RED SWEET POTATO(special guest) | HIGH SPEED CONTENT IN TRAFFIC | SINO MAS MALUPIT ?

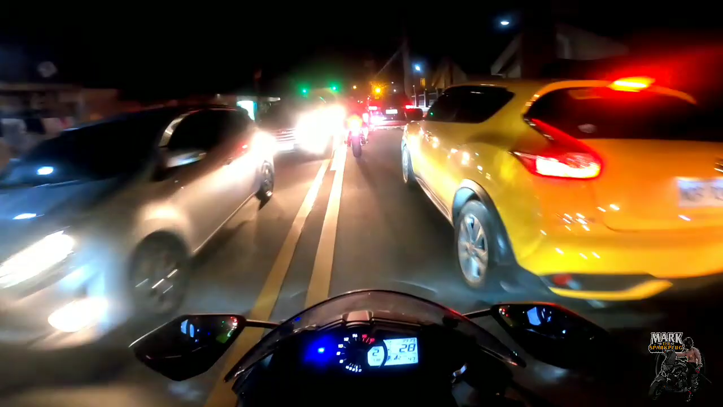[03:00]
Positive yung mga sinitan nito ha. Angas. Uy, utang ina, grabe yun. Utang ina, grabe.
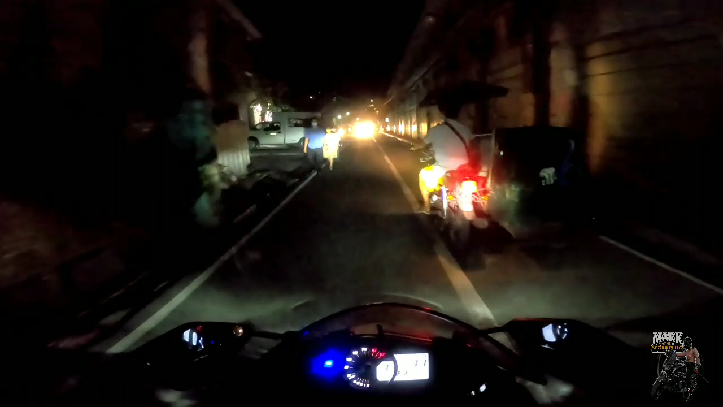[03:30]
Puta, mga banking na, puta, mga survey, puta, ibang klase ah.
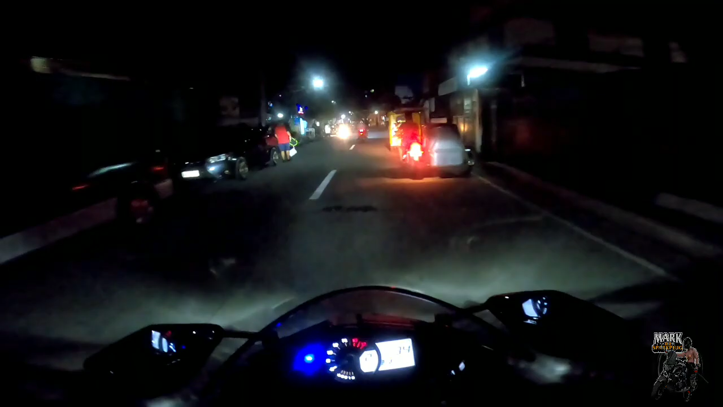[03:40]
Napakaangas. Uy, puta, grabe yun. Puta, grabe yung mga singitan nito.
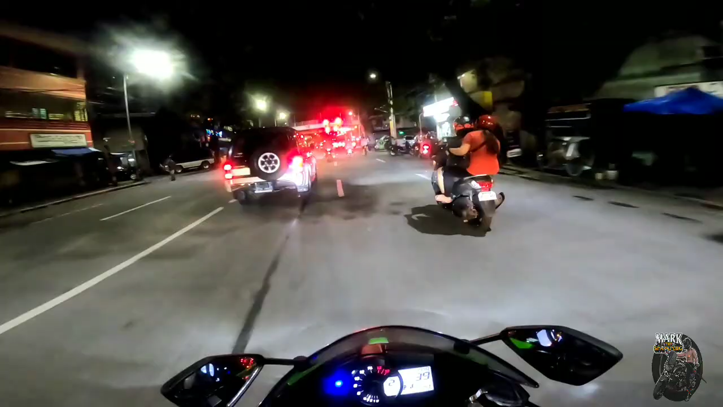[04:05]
Alanganin. Puking ina, buwis buhay. Hindi na for the views to, puta. Parang ano na na, parang gawain nyo na talaga. Grabe, boy, mga singitan mo, naka-on, naka-on.
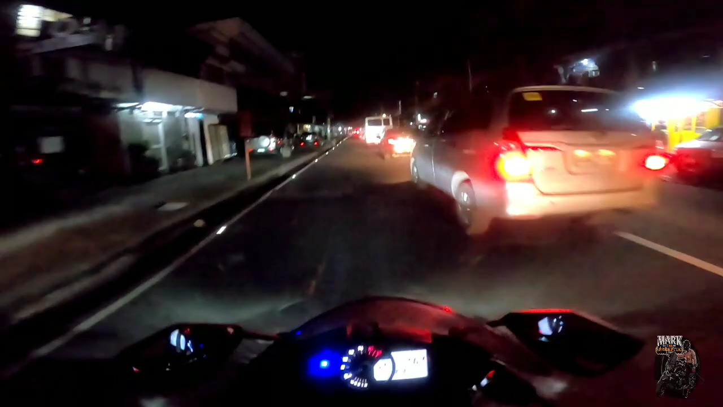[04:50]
Puta, grabe yung mga overtake na pre ah! Oh! Pukikita, napakaangas!
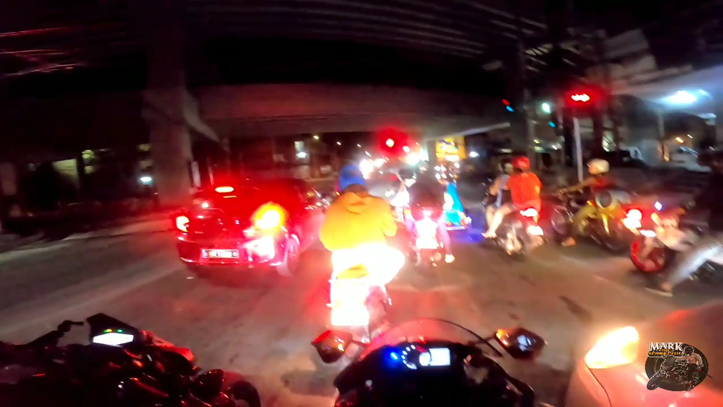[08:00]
Oo, naka-on. Yan, nakapag-high speed content tayo ngayong gabi. On the spot lang to. Hindi pala na itong content ko. With Red Sweet Potato, ayan. High speed content in traffic. Uy, high speed content? Oh, puta, positive ah. Grabe yung mga liko na kanilang ganun-ganun, no? Puki ng ina, buhos buhay, puta. Yung gagawin yan, puki ng ina.
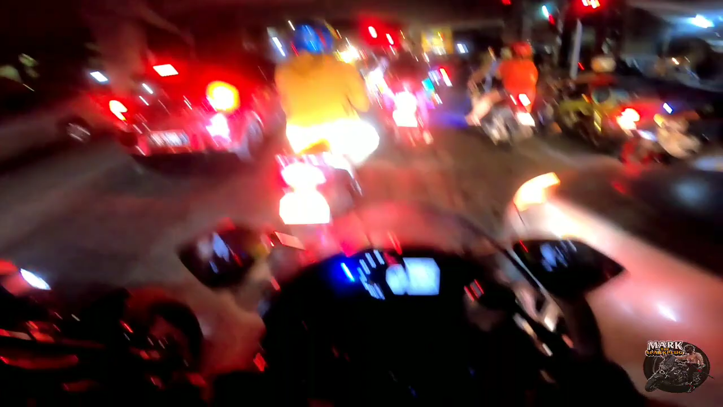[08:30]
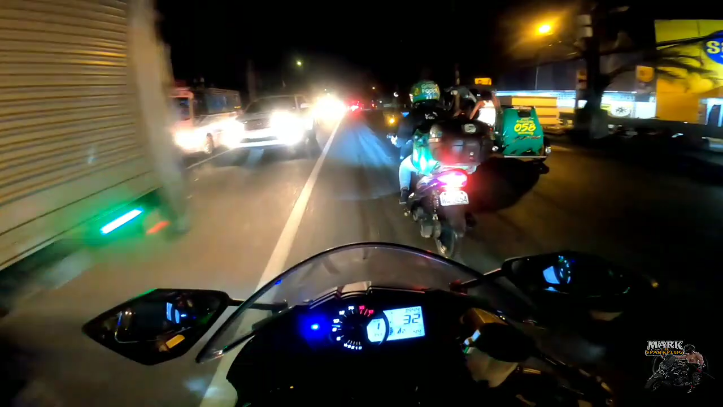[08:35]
Puta na, yun na nagsisingit si Gago. Puta na,
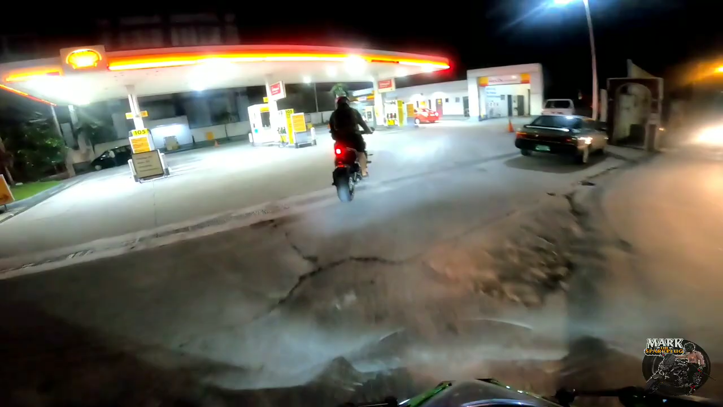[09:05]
racing. Ayos. Dito tayo. Aparga muna kami.
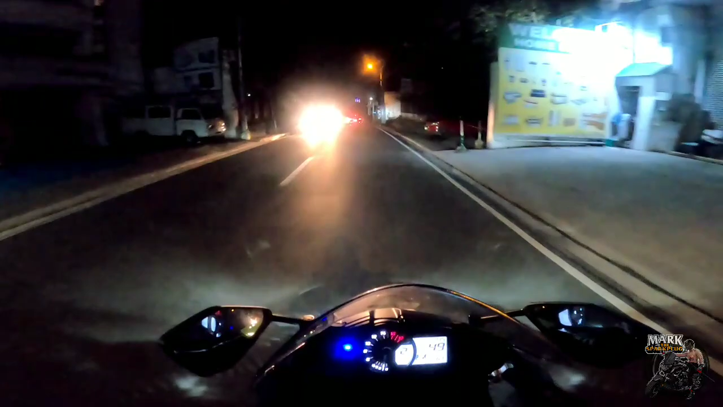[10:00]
Uy, putang ina mo. Oo, gago. Papakamata yata to. Puta, grabe naman kasi kumain ng linya to. Isa lang yung iiwasan, puta. Overtake isang linya. Bang klase.